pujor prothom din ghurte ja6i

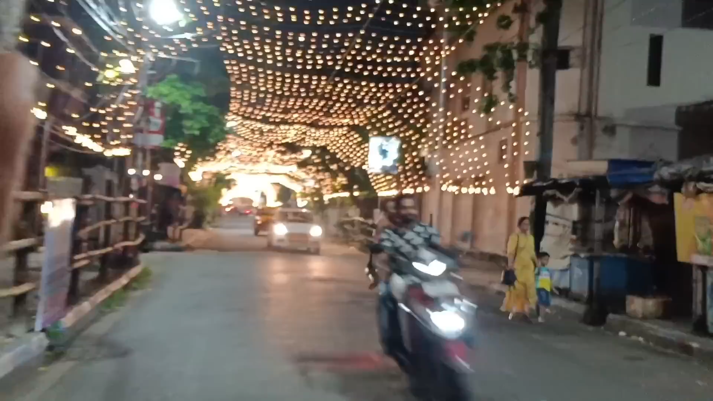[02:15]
তো এটা ম্যাডি স্কোয়ার পার্ক, লাইটিংটা এত সুন্দর করেছে, রাস্তা দিয়ে মানে স্কুটি করে যাচ্ছে তো ভালো লাগছে দেখতে। খুব সুন্দর লাইটিংটা করেছে পুরো রাস্তা।